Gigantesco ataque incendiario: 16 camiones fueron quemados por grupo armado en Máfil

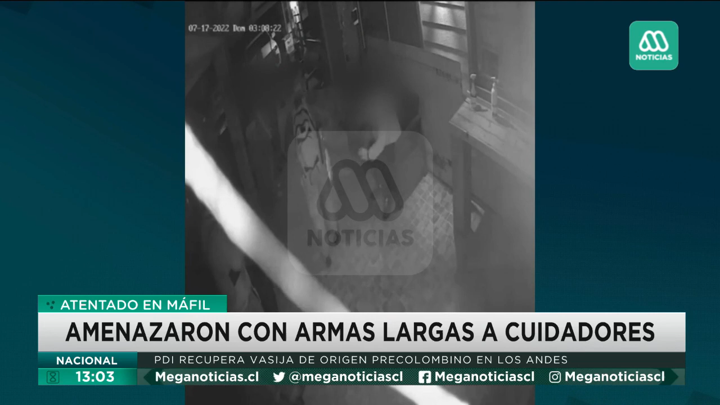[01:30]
producto de la acción del fuego originado por estos sujetos que atacaron, reiteramos, una faena de áridos acá en la región de Los Ríos. Quiero invitarles a que pasemos a revisar parte del testimonio del dueño de esta empresa, que nos relata también lo que vivieron durante esta jornada y que se condice con lo que se ve en las imágenes de las cámaras de seguridad. Pasemos a revisar su relato.